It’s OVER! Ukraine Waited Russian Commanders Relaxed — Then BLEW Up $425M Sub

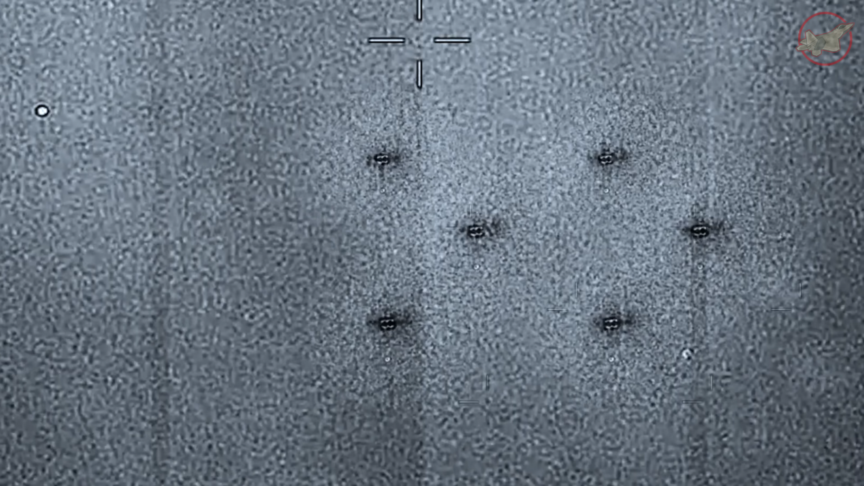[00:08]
On the radar screens, 12 fast-moving contacts appear out of nowhere, sprinting toward the harbor mouth at 50 knots.
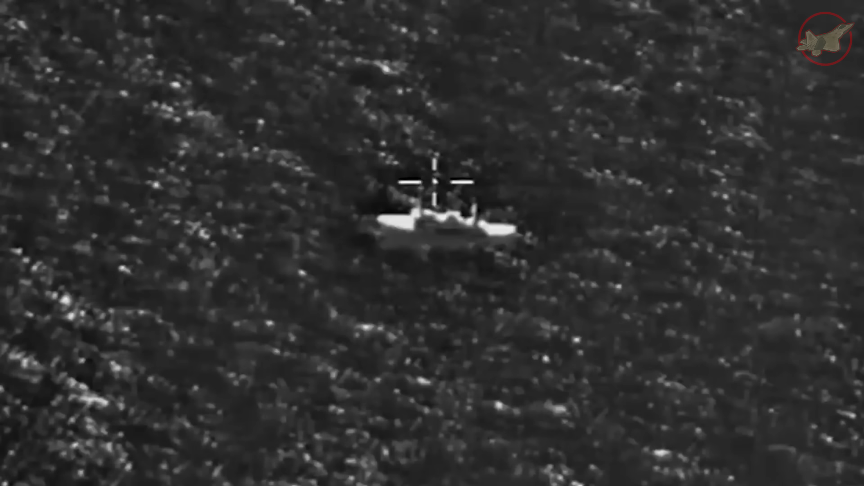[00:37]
12 drones are now burning wreckage, sinking to the bottom of the harbor.
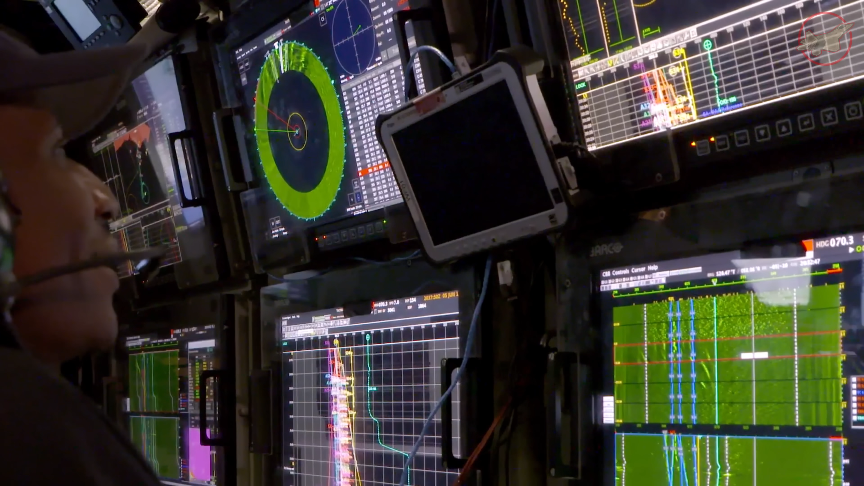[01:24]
The active sonar pings from the destroyers slow down, shifting from a frantic search beat to a lazy, rhythmic pulse.
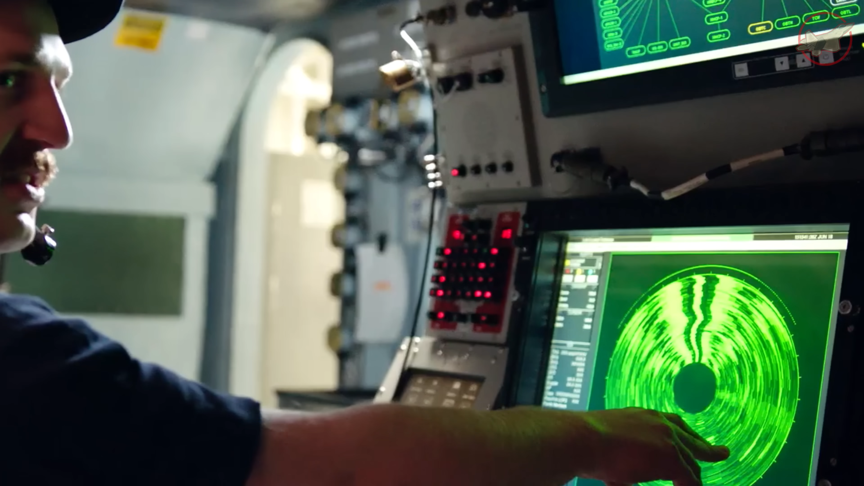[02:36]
At 03.22 a.m., inside of the harbor acoustic room, a Russian operator watching a passive sonar waterfall display freezes.
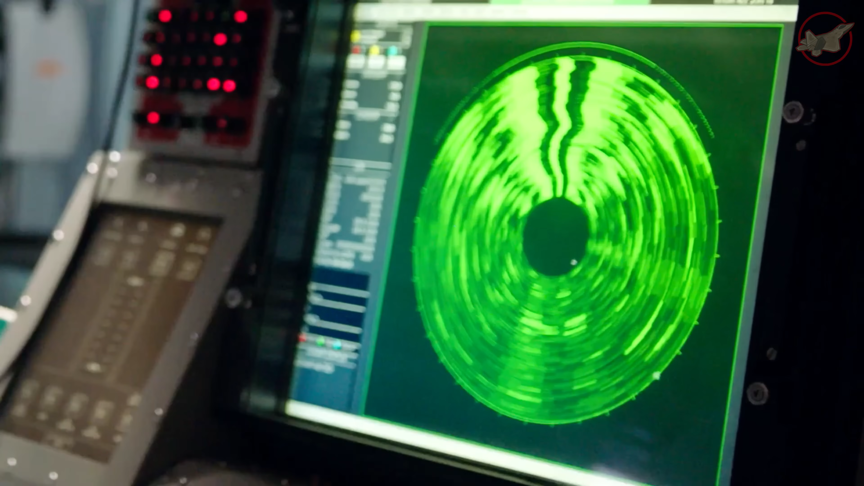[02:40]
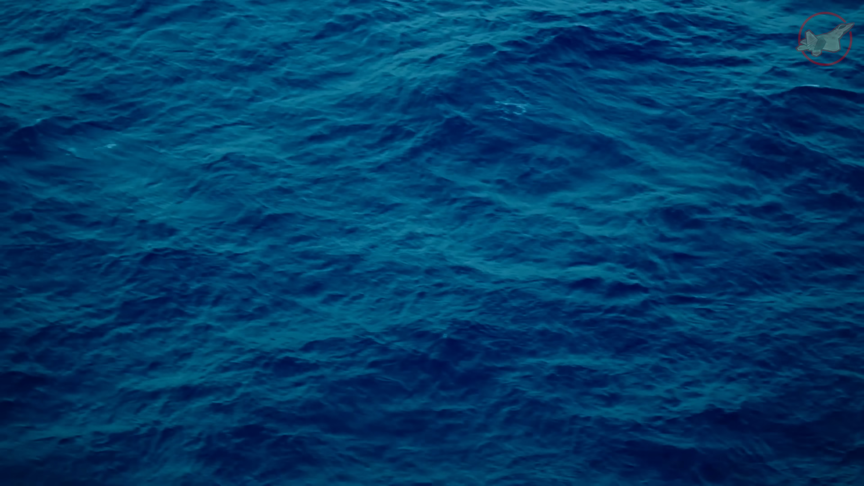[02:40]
His headphones pick up a faint low-frequency anomaly.
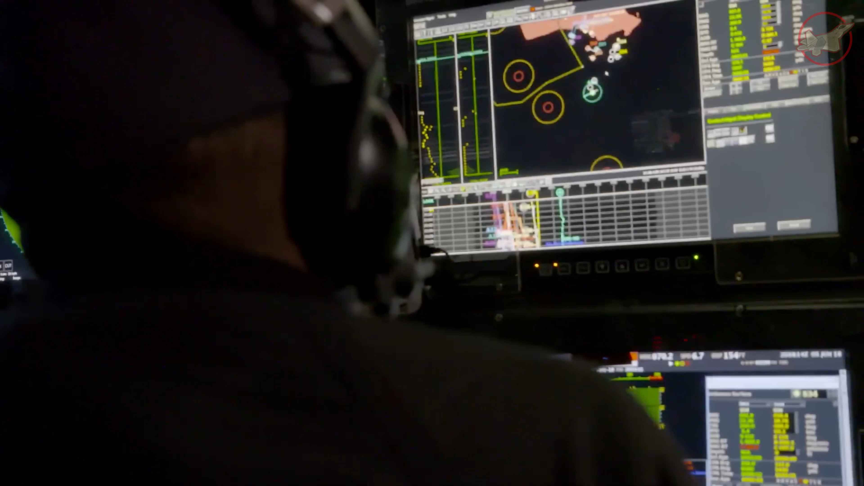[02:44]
It is a mechanical hum, barely registering above the background static.